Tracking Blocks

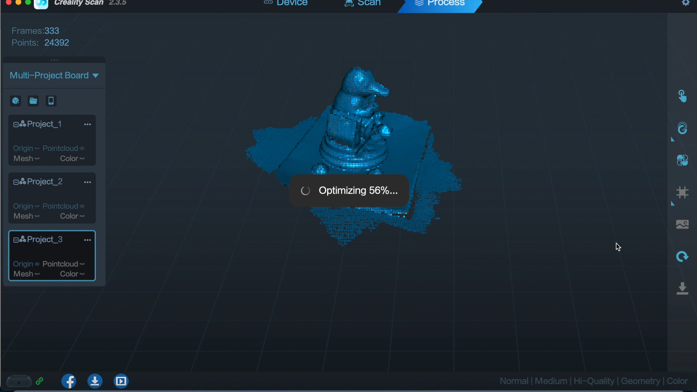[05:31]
Right, okay, so we've got these all optimized so they're more solid.
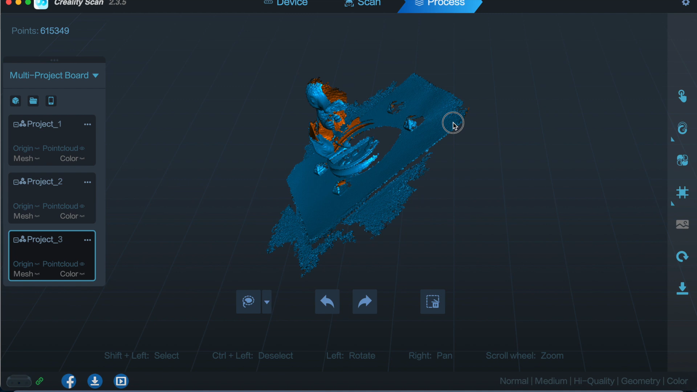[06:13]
we'll use that edge along there.
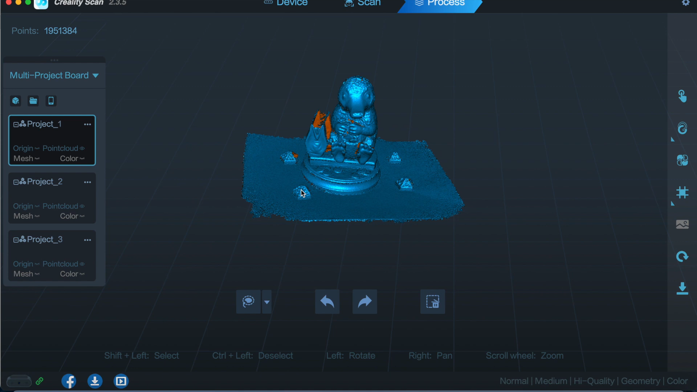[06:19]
So, point cloud merging, and then you can either do auto, and then select what ones you want, and then click start,
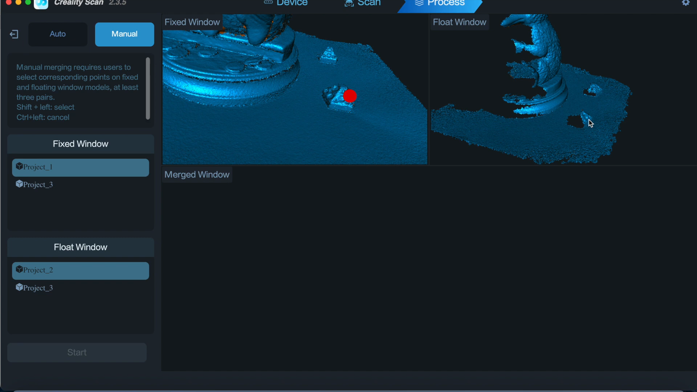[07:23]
And then because we've used that section, we want to use that bit. And this one, we want to use that bit.
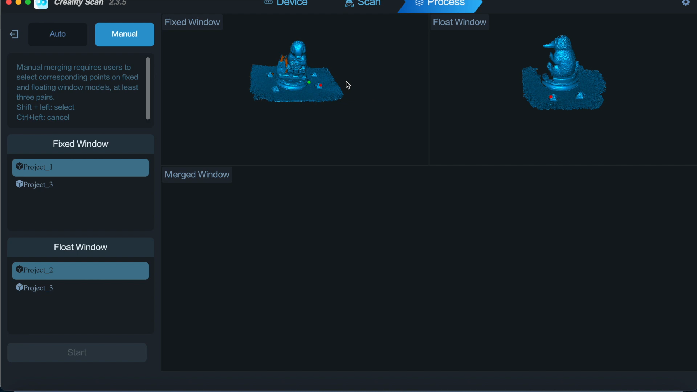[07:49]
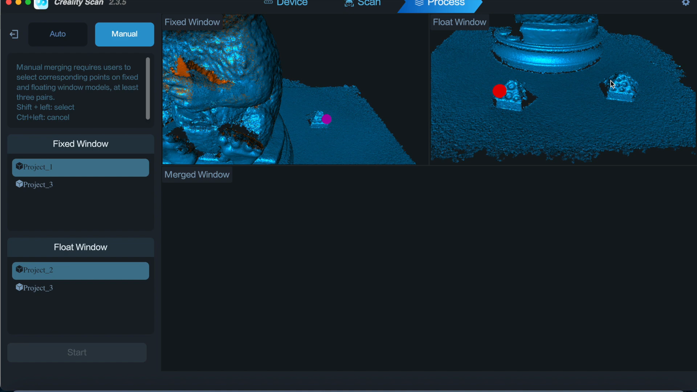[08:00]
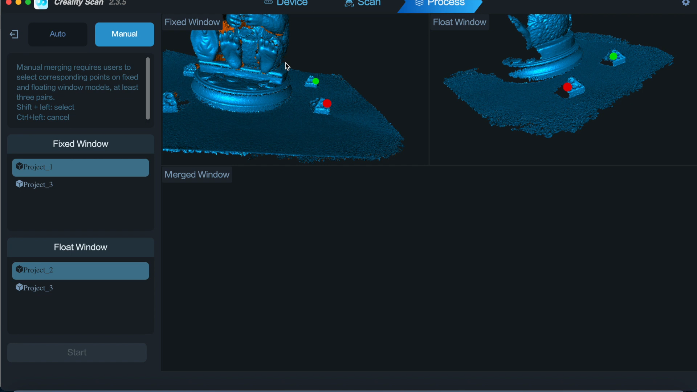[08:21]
Bit of the toe, so we've got that little toe there.
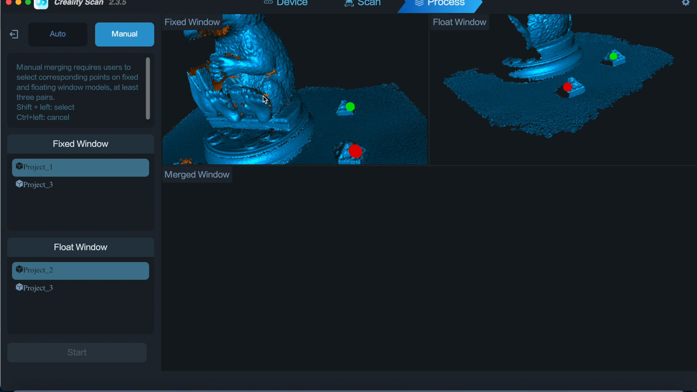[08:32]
Shift and left click, and shift and left click. Once you get your 3 points, click merge.